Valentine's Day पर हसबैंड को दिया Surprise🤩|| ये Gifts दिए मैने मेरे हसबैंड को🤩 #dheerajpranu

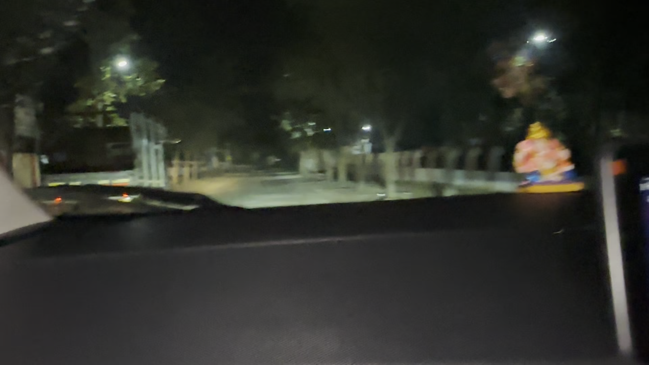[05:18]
देखो आमला के रास्ते पूरे खाली है, एक भी इंसान नहीं दिख रहा हमें।
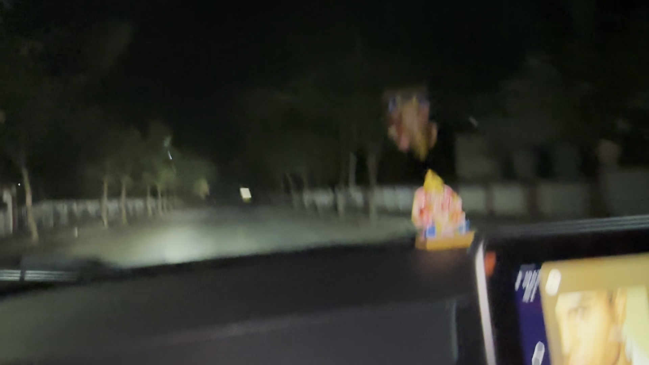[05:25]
अरे जैसे बोला वैसे एक आदमी दिख गया।
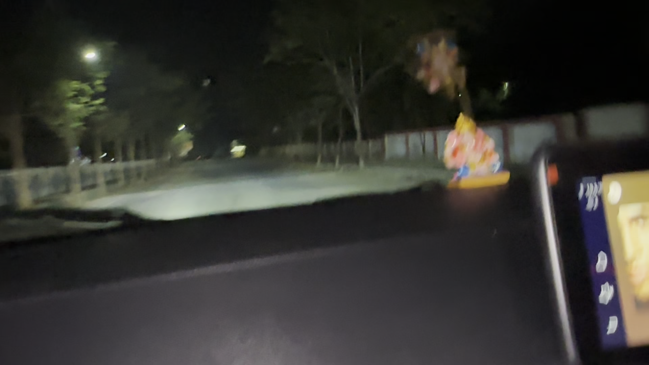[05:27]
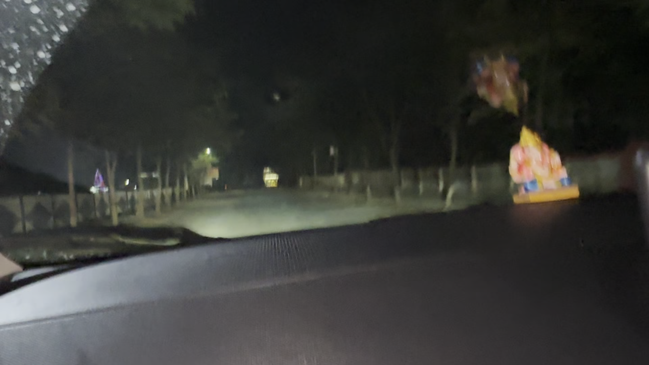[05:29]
पर देखो ना हमारे इधर मतलब कितना सुनसान हो जाता ना बड़े बड़े।
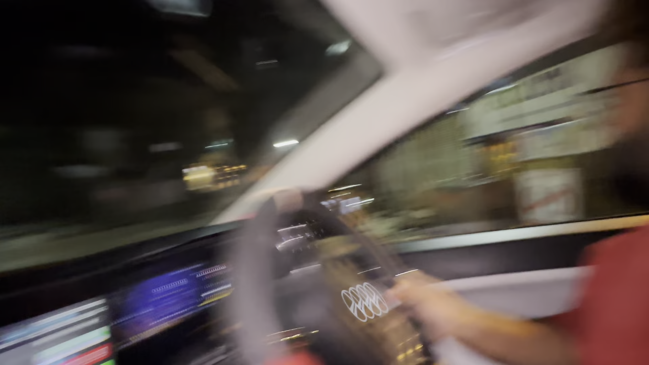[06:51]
इधर से देखो पूरी नाली है तो पूरा नाली का पूरा के पूरा खोद दिया है यार सब तरफ।